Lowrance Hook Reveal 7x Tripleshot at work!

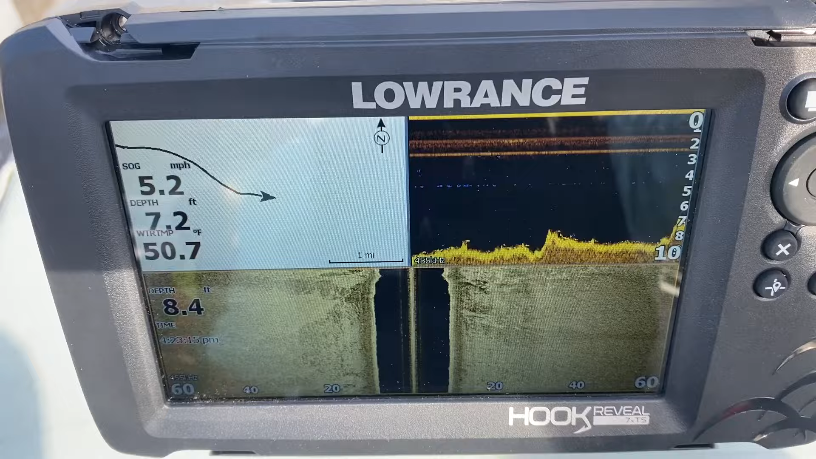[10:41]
On screen: water 50.7°F, speed 5.2 mph
Well that shows you a little bit about how this works. Here again you've got several signatures that is what they call the fish reveal.
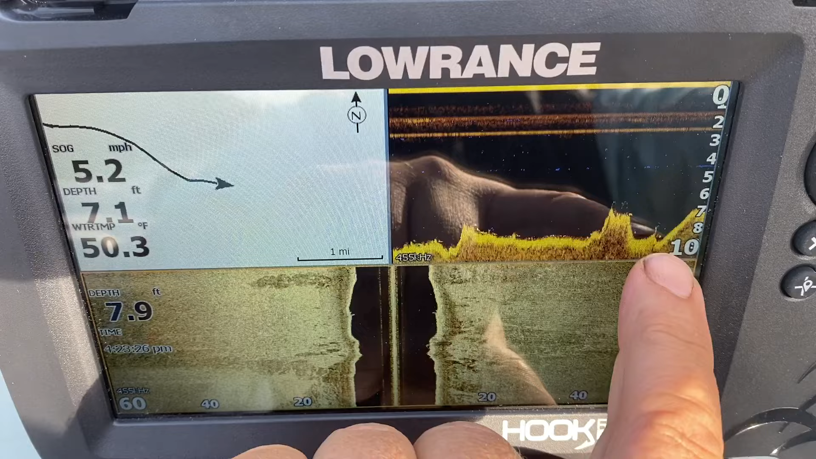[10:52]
On screen: water 50.3°F, speed 5.2 mph
That the sonar unit is thinking those are fish. And it could be.
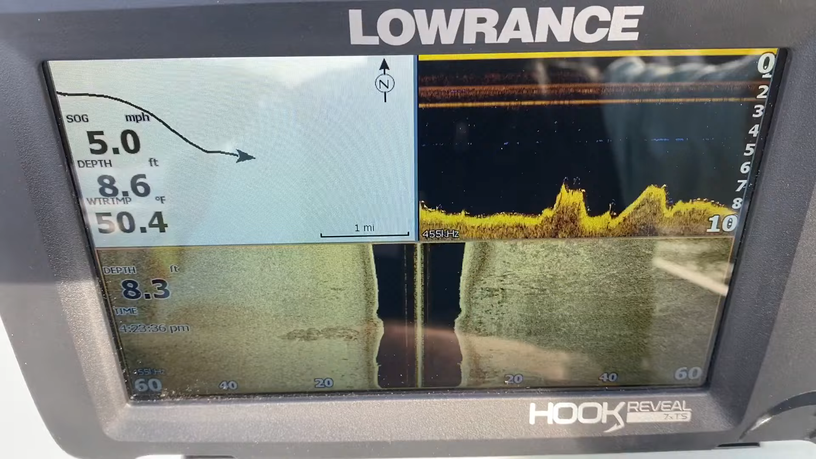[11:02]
On screen: water 50.4°F, speed 5.0 mph
Because I know a lot of sauger will lay on the bottom. Here's some kind of a structure here.
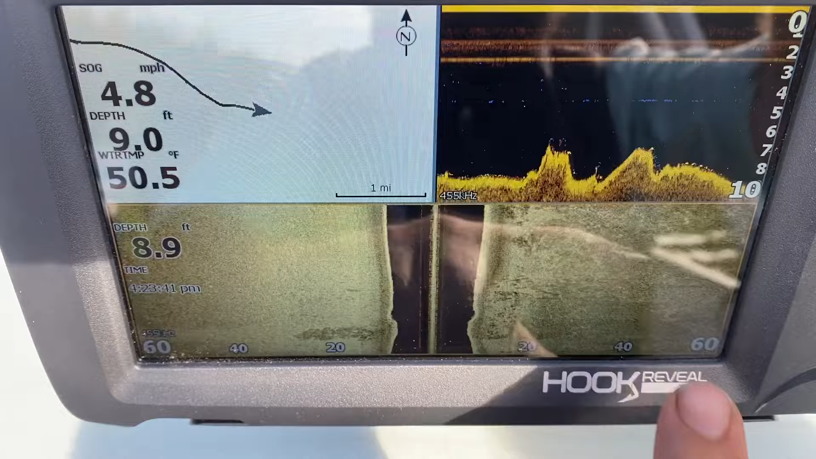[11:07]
On screen: water 50.5°F, speed 4.8 mph
I know a lot of these sauger will lay on the bottom. And people come and troll for them.
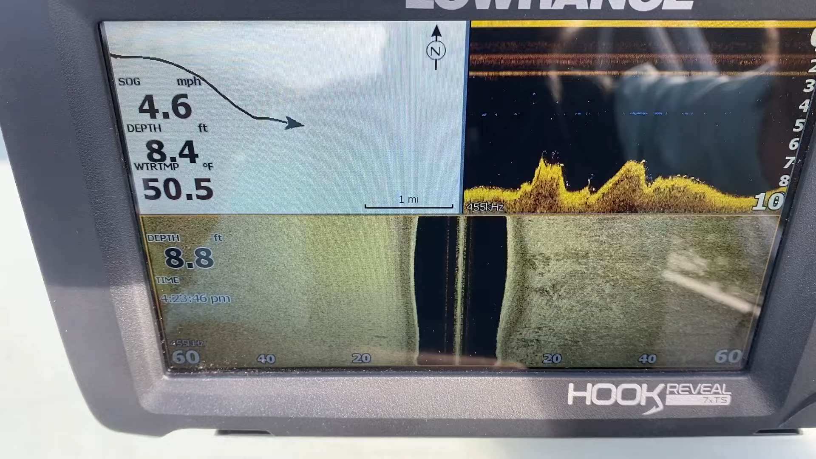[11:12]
On screen: water 50.5°F, speed 4.6 mph
And let those deep running plugs run down there along the bottom. And they pull a lot of sauger out of this river. Here's a big old stump of some kind. Look at that. You can see it clear as day.
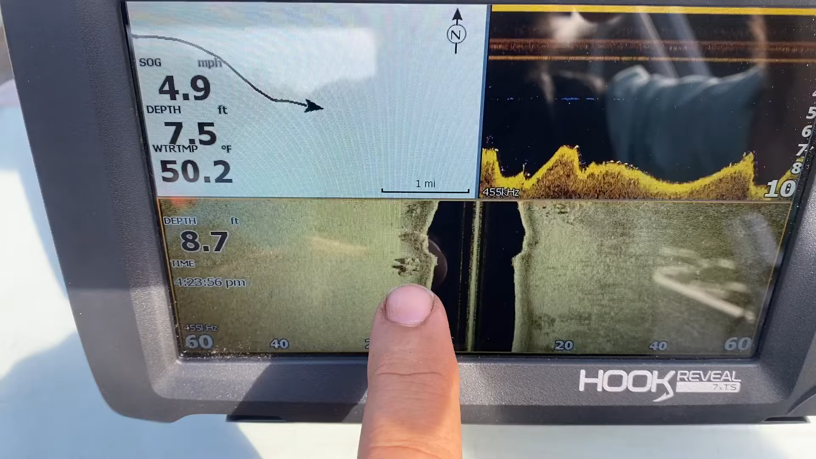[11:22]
On screen: water 50.2°F, speed 4.9 mph
You can see the shadow of it behind it. And here's more coming.
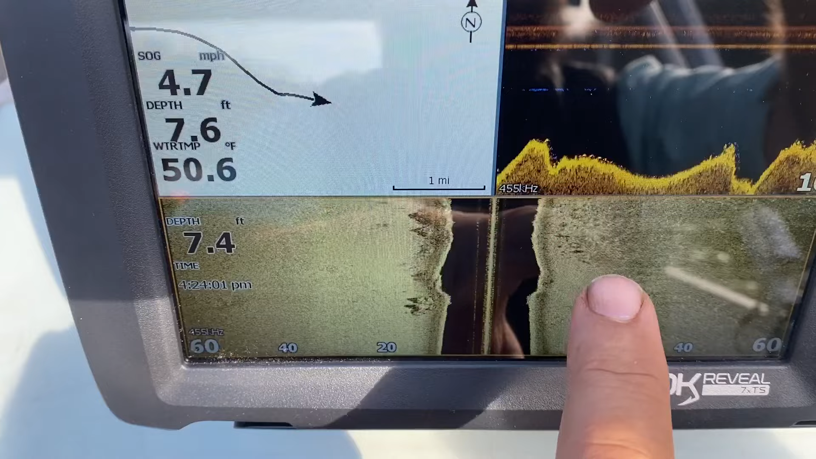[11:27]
On screen: water 50.6°F, speed 4.7 mph
Some smaller stuff over here. Over here again we've got the big old stumps.
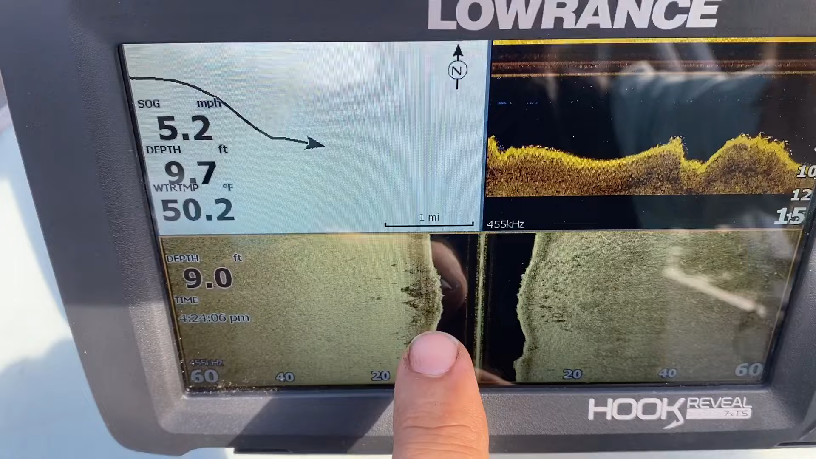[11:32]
On screen: water 50.2°F, speed 5.2 mph
And you can see something showing up here. Same thing showing up on the down scan.
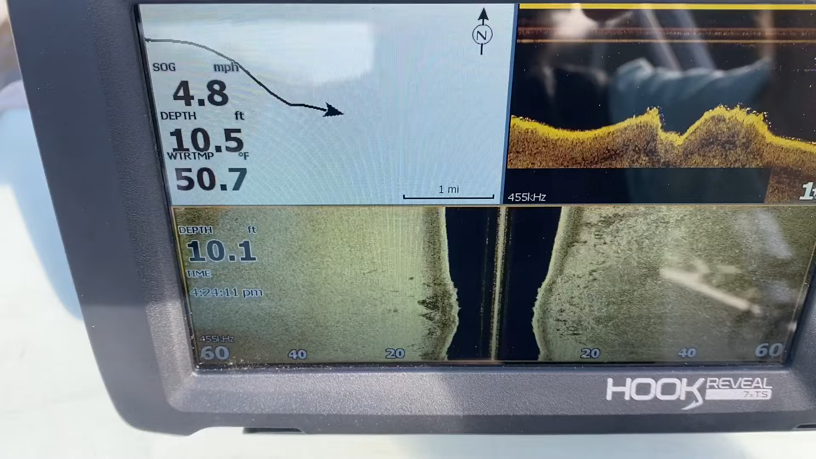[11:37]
On screen: water 50.7°F, speed 4.8 mph
Alright that's it. I'm just going to show you what this thing works like. I'm pretty tickled with it. Of course it's my first experience with sonar.
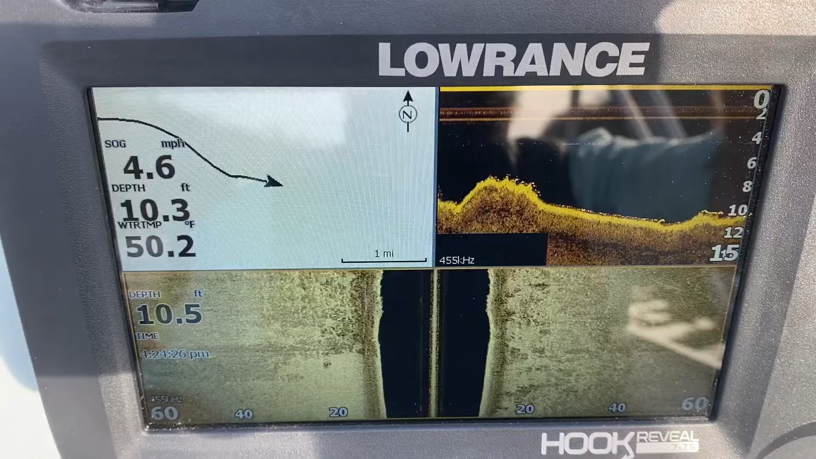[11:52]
On screen: water 50.2°F, speed 4.6 mph
It's better than anything I've had before by far. See ya. See ya.